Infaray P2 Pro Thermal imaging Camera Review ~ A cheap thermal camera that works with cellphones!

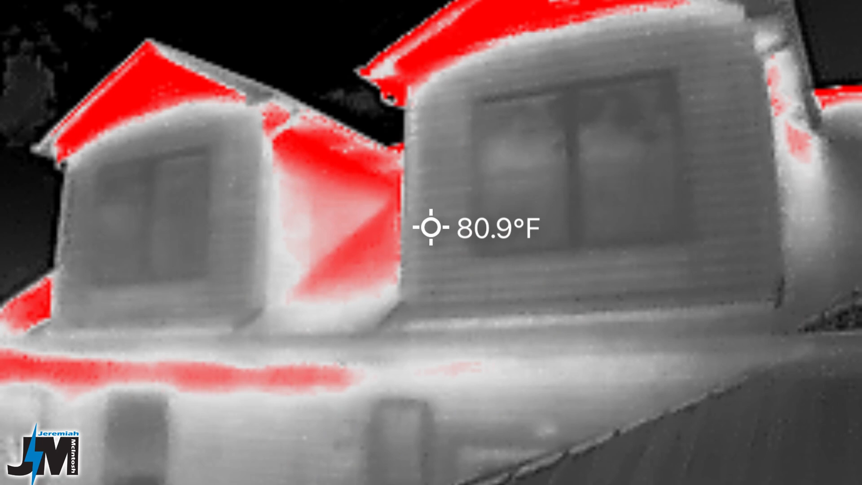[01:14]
On screen: spot 80.9°F
Now this has an IR resolution of 256 by 192 and it's pretty good compared to a lot of other thermal cameras out there. And what's awesome about this little one is it has a 25 hertz frame rate so as
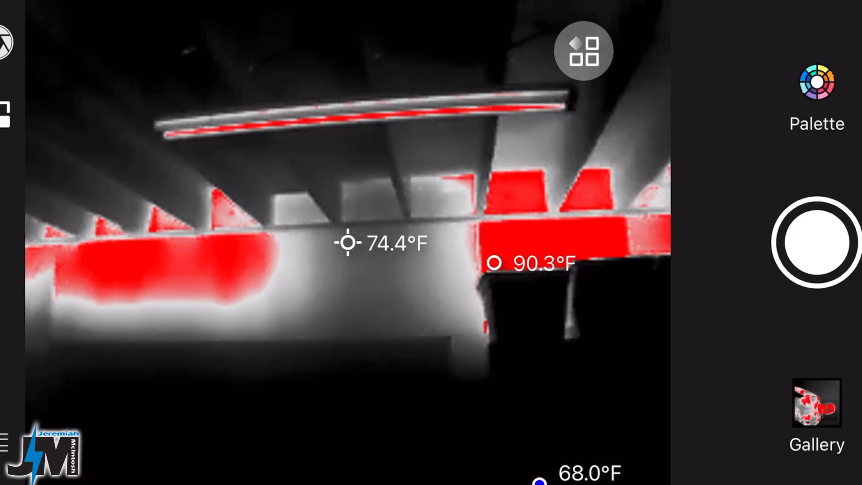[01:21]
On screen: spot 74.4°F, max 90.3°F
you're videoing stuff or trying to get an accurate temperature of stuff and you're moving your phone around
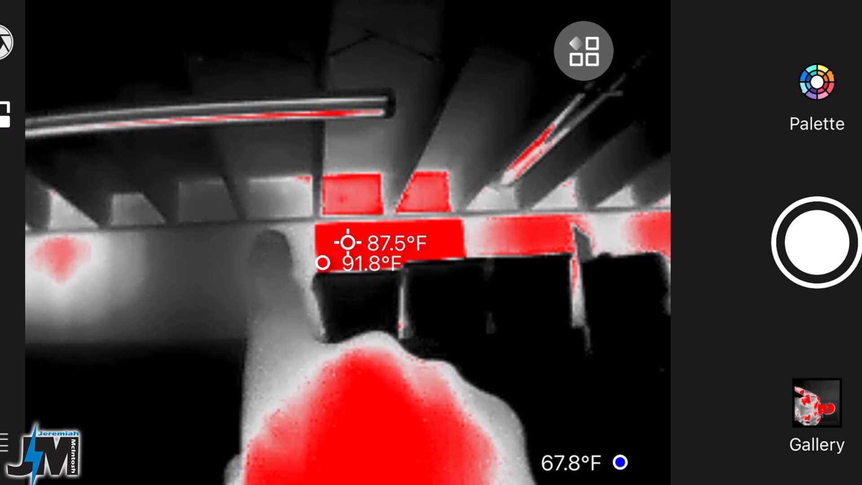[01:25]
On screen: spot 87.5°F, max 91.8°F
it doesn't jump it's actually pretty fluid however I did notice every once in a while it will
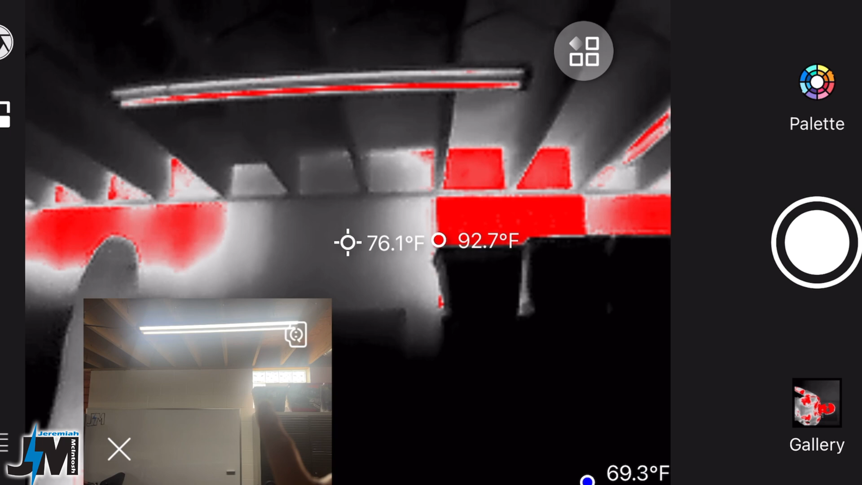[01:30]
On screen: spot 76.1°F, max 92.7°F
freeze up for a second or two and then come back on so it's not 100% steady flow. Now I don't know if that had something to do with the app or my phone but you might be able to see that in some of these clips that I show you.
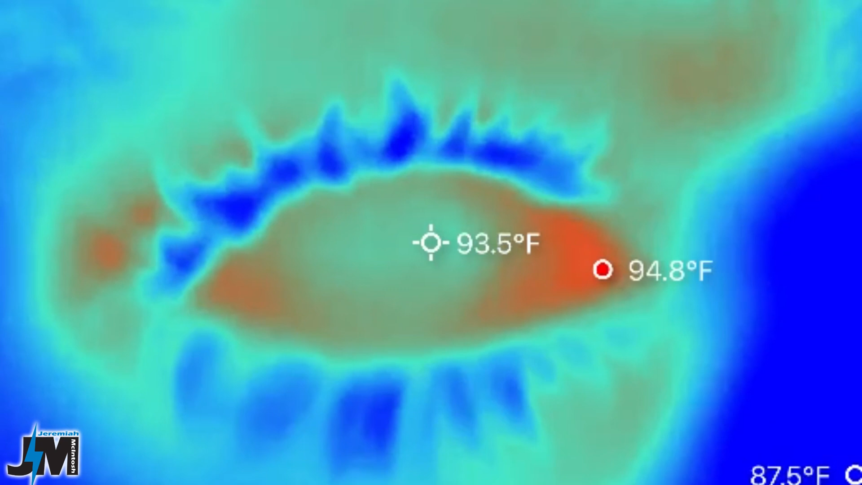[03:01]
On screen: spot 93.5°F, max 94.8°F
see here when I got really close his eyelashes were getting really really in focus and then as I backed up just slightly they were getting out of focus but I was really really close there so that macro lens works pretty well.
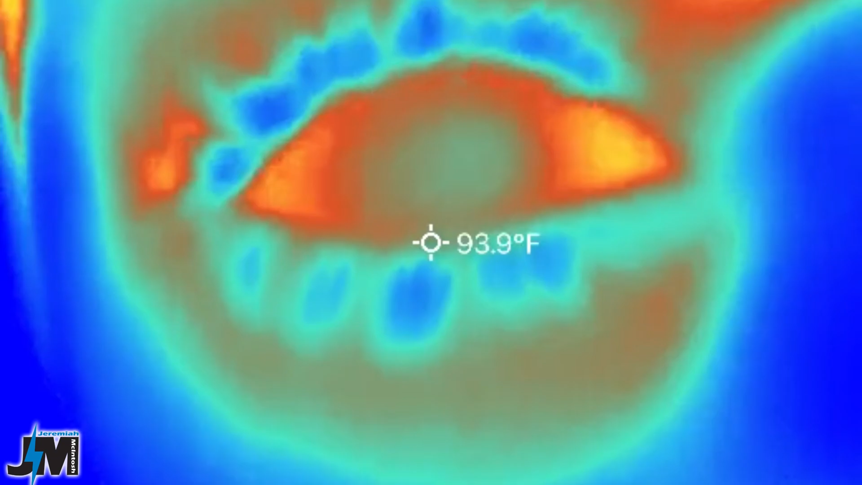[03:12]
On screen: spot 93.9°F
If you can buy it without the macro lens I think it's about $50 cheaper currently without this and you can always purchase this later on if you need it. Me I'm probably not going to use this because I don't
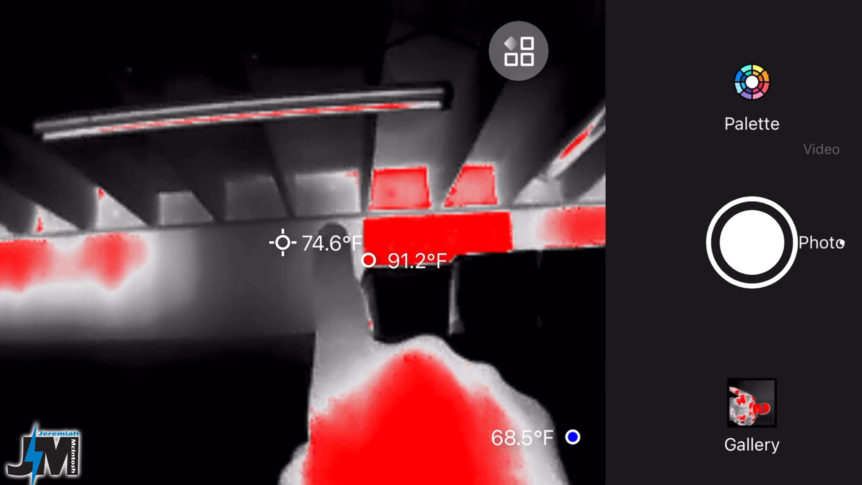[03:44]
On screen: spot 74.6°F, max 91.2°F
runs around my addition I didn't expect this it was pretty hot which I figured it would be and
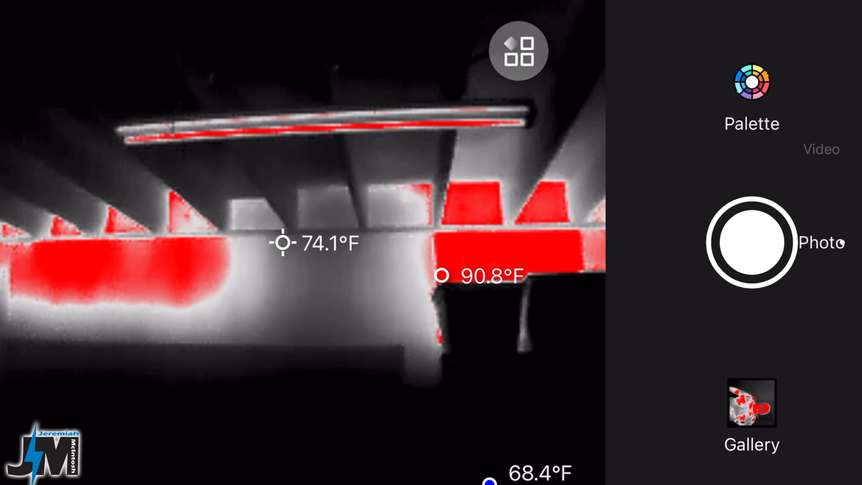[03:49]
On screen: spot 74.1°F, max 90.8°F
in the winter it's really cold because I need to insulate that yet but right in the center there was a spot that wasn't
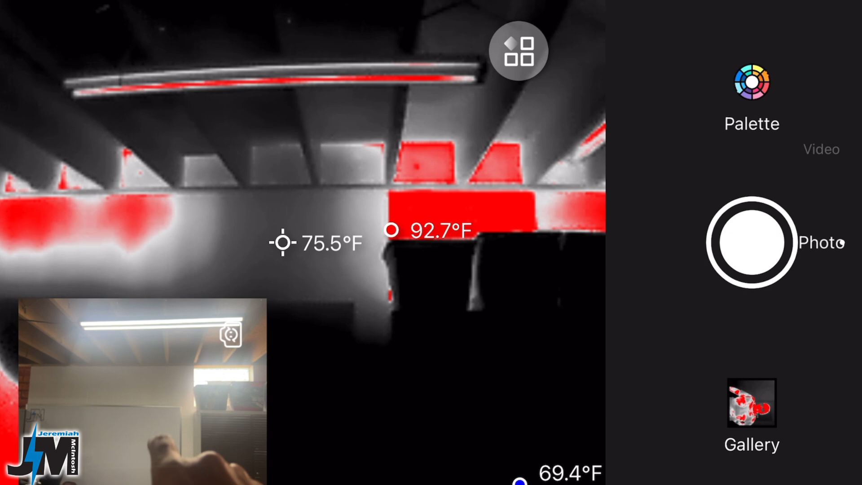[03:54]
On screen: spot 75.5°F
nowhere near as hot as the two ends and right on the outside of that wall I have
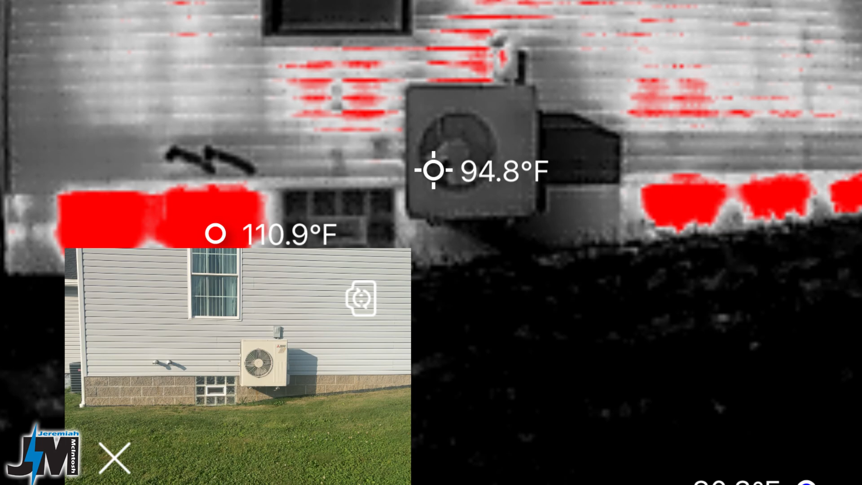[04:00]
On screen: spot 94.8°F
a mini split out there and it constantly has a fan blown so it was keeping that wall cool on my house which shows right here where there's
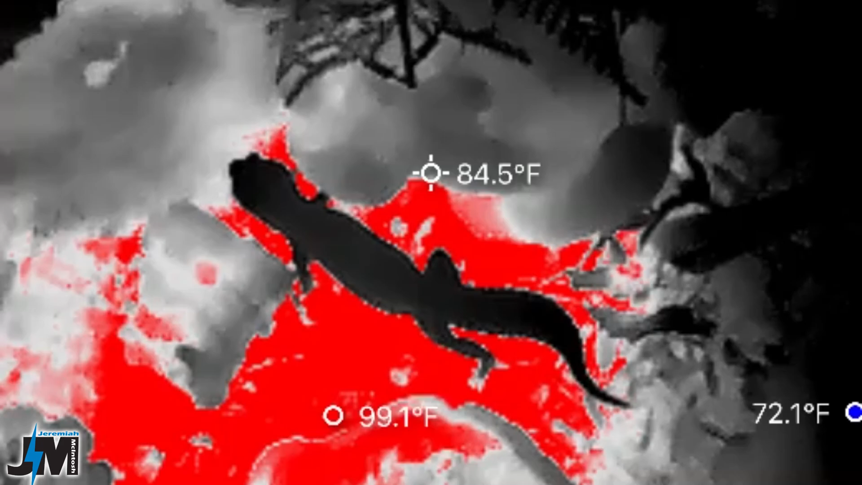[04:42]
On screen: spot 84.5°F
I checked that out for her and you could see in this clip where the lizard was really really cold compared to
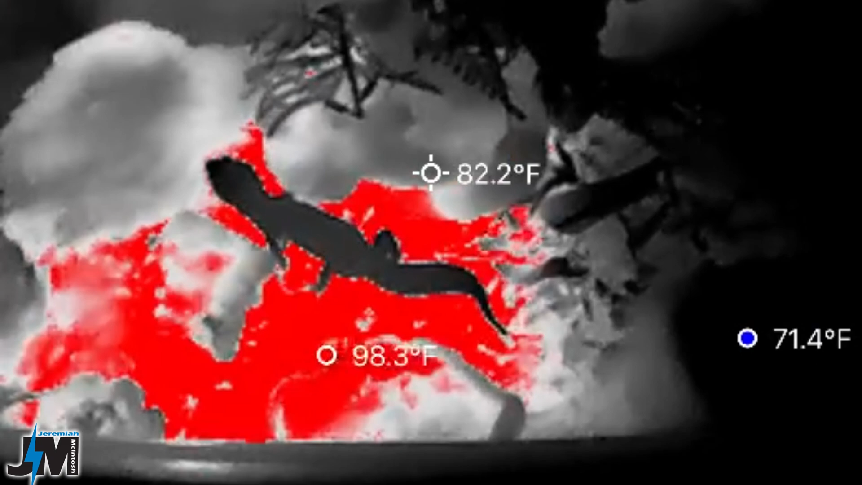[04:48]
the rest of the environment around there and you could see on the bottom the heating pad where it was radiating the heat so that was pretty neat to see.